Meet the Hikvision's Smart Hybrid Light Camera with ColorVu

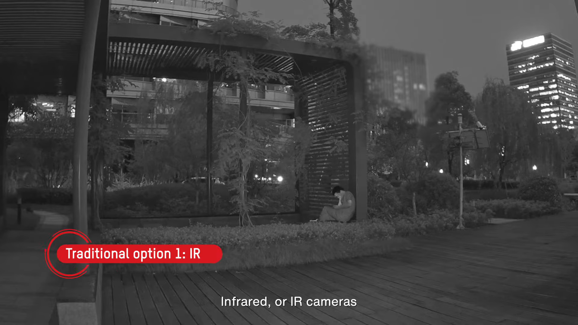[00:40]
Infrared or IR cameras capture only black and white video with no color detail.
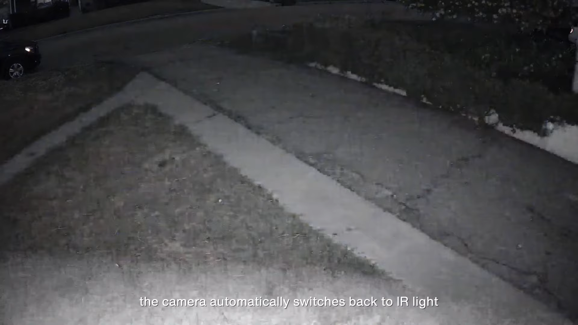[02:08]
By switching lighting intelligently, these cameras deliver details with maximum efficiency at every moment.